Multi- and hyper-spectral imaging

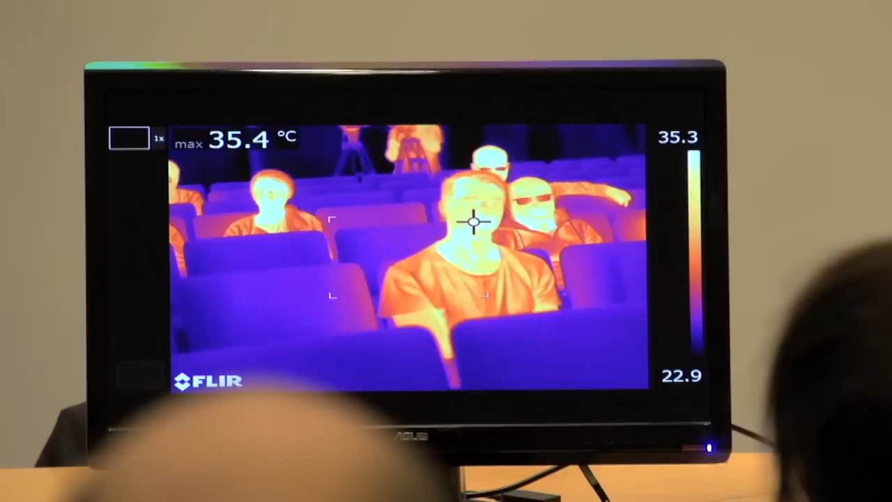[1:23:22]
On screen: max 35.4°C
Well that's because it makes certain assumptions and you can go into the menu here and set what assumptions that are made. For example, I think it's now assuming an emissivity of 95, 0.95.
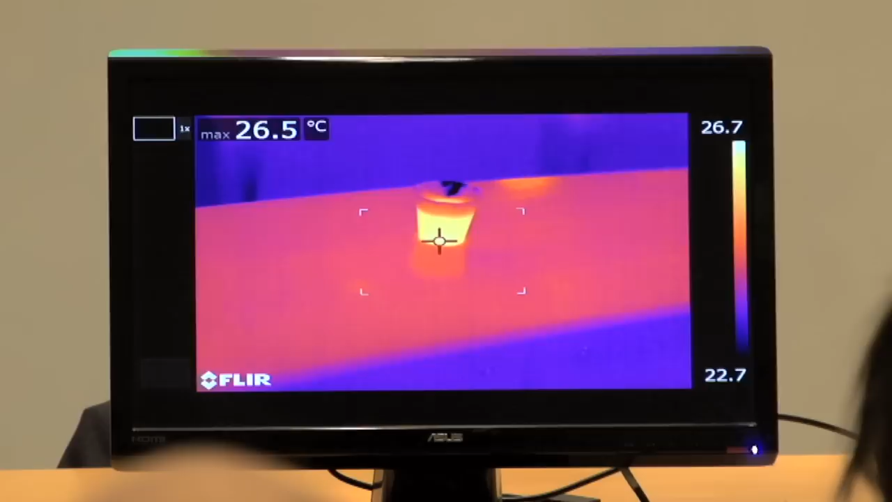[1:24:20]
On screen: max 26.5°C
not because the plastic is transparent, but because it actually conducts heat. And you can also see where I actually, where I touched it with my fingers. Oh, I still look at that one. And if I move it slightly,
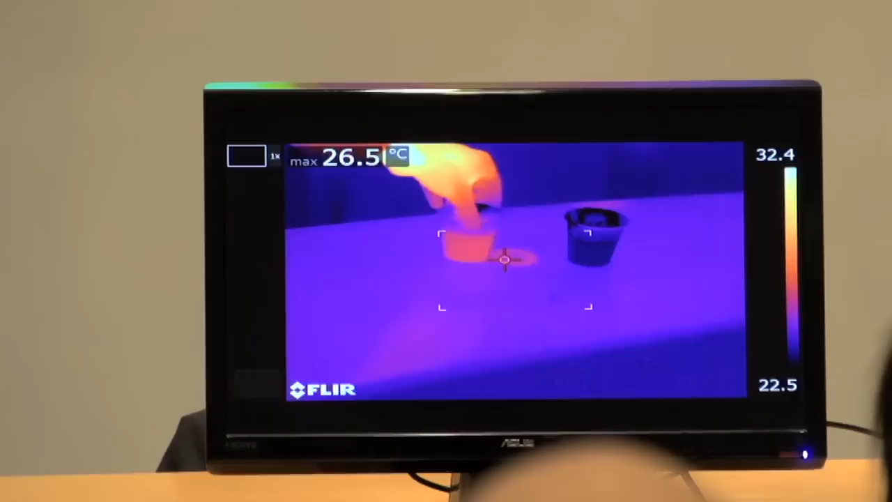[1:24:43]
you're quite able to see where it was. Can you actually see all the way there? Do you need to get closer?
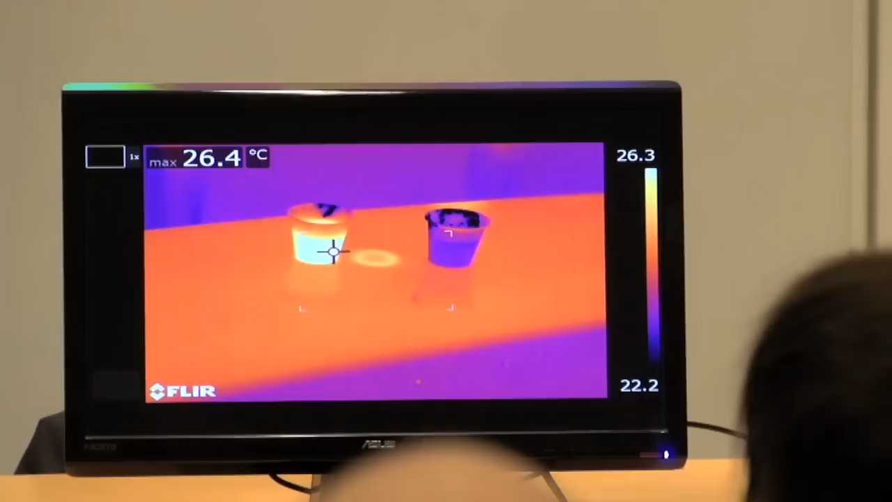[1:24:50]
On screen: max 26.4°C
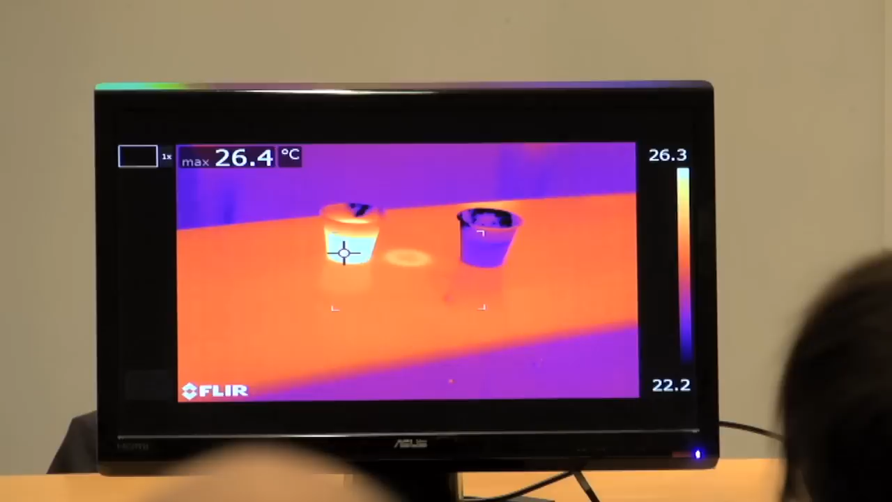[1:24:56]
On screen: max 26.4°C
So if I'm here with my hand,
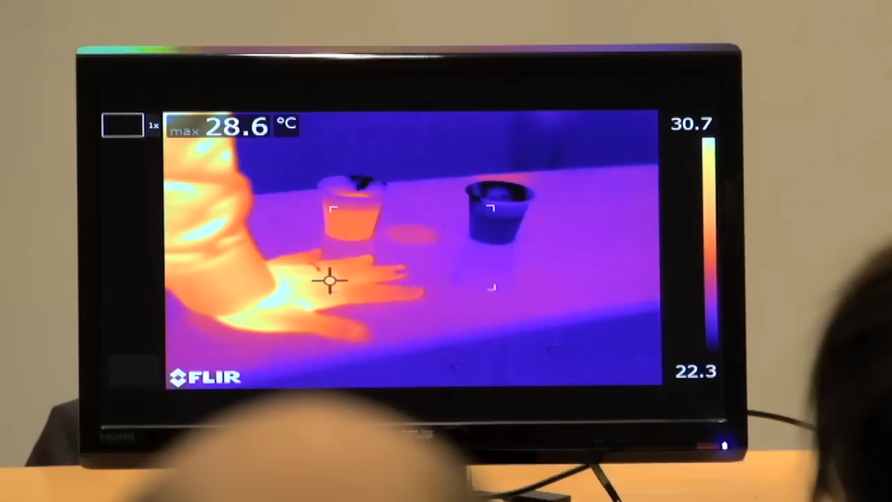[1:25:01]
On screen: max 28.6°C
then I leave, there will be traces.
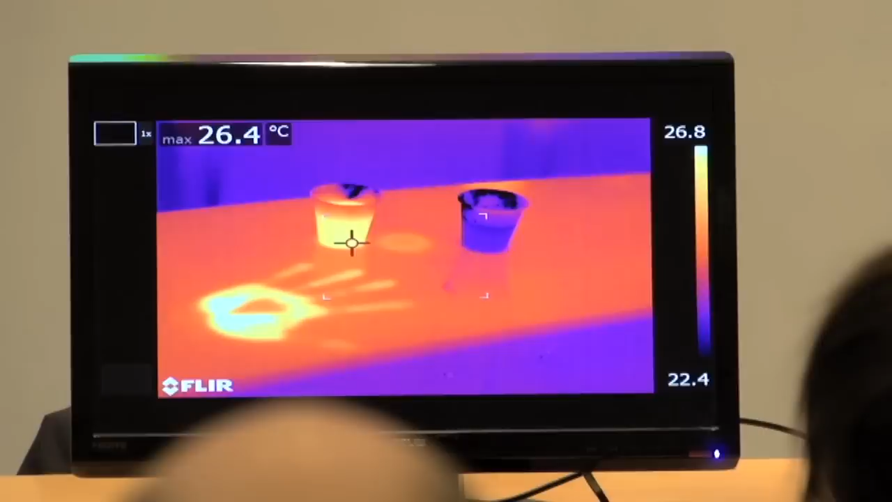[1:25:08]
On screen: max 26.4°C
And you leave footprints when you walk on the floor. And if you rise, we would be able to see on the seats where you have been sitting.
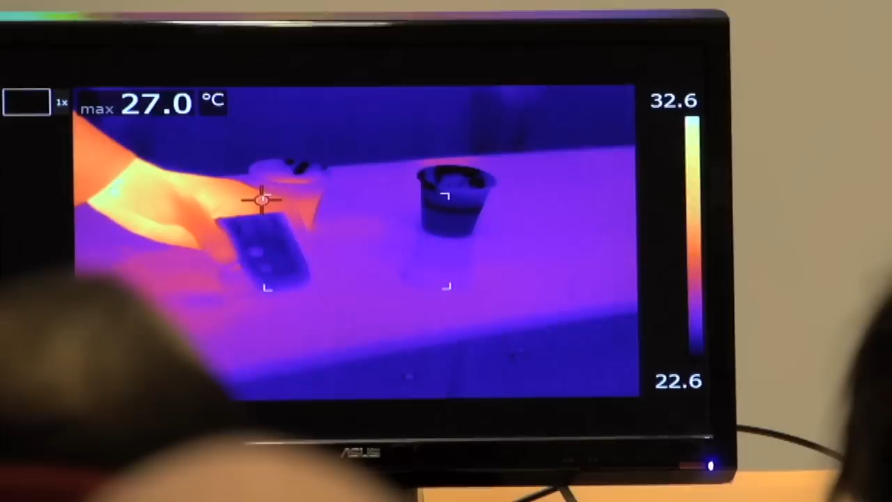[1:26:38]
On screen: max 27.0°C
Oh, yeah. And also, if I press two buttons, since I pressed one before the other one, you can also quite well guess which order they were pressed. This works very well with plastic or rubber buttons, but not with metal buttons.
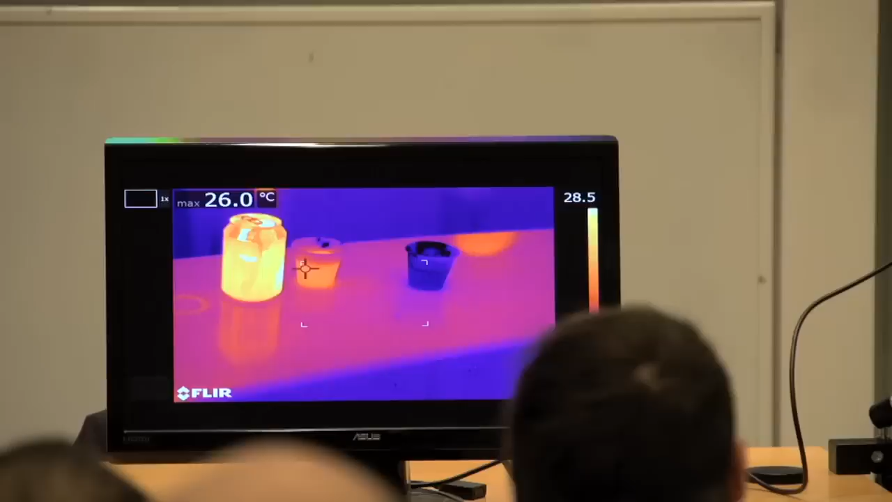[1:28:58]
On screen: max 26.0°C
You see, okay, it's a bottle of Coke, right? But it says Pepsi there.
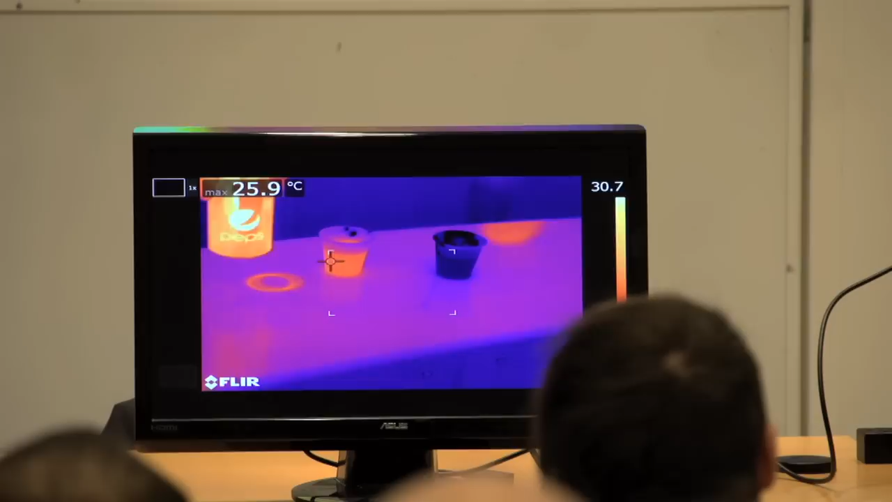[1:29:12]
On screen: max 25.9°C
It says Coke there. So, how does that work?
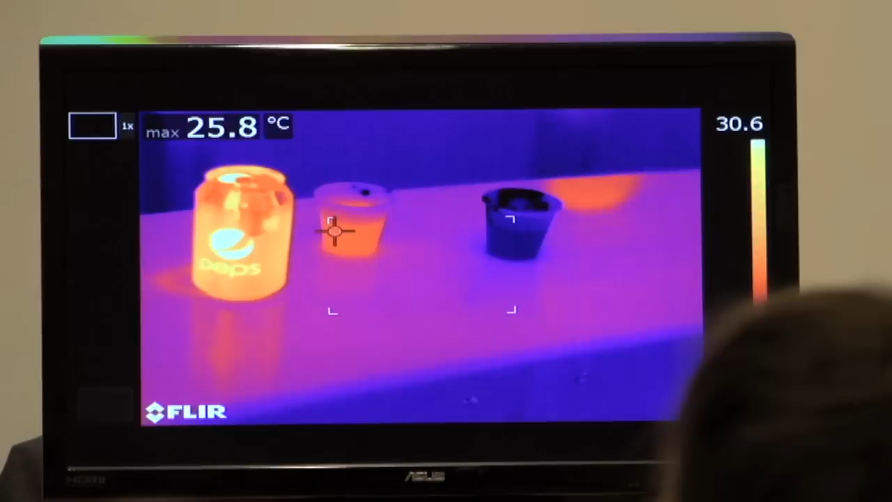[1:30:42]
On screen: max 25.8°C
So while this tape is then in the visual spectrum, it's a low emissivity, a low reflectance, but a high transmittance.